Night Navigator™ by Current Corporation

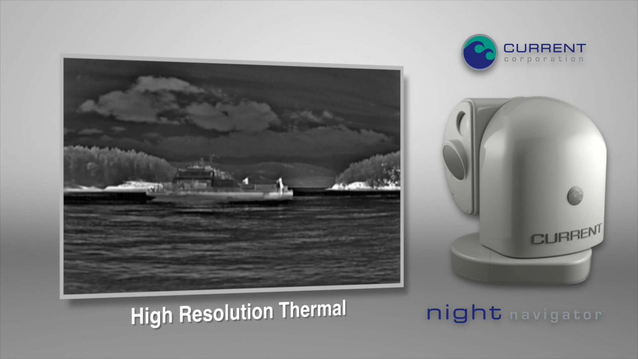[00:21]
Its image is created by capturing infrared energy not visible to the human eye. A high definition image intensified camera amplifies available light to create its image, the same technology used by military and law enforcement.
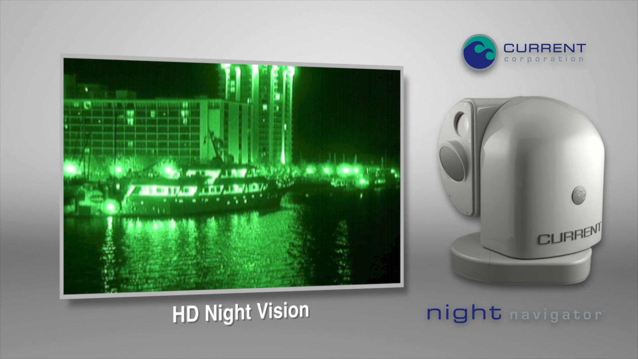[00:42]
It is the perfect companion to the thermal camera as it shows light sources that thermal vision cannot.
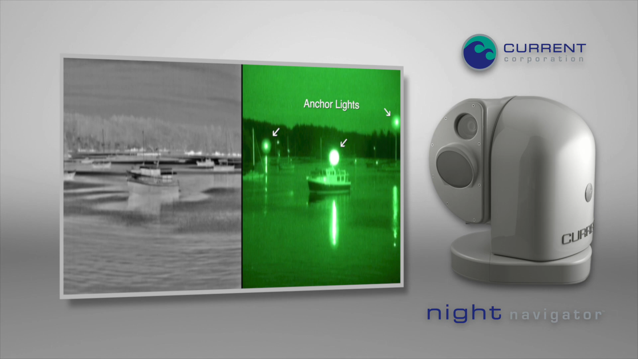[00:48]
Two cameras can be viewed at the same time either thermal and
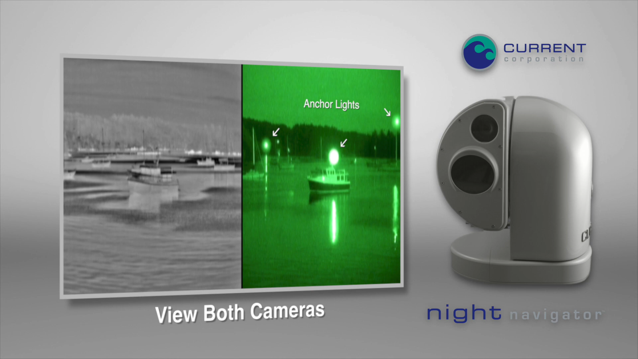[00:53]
image intensified or thermal and the day camera.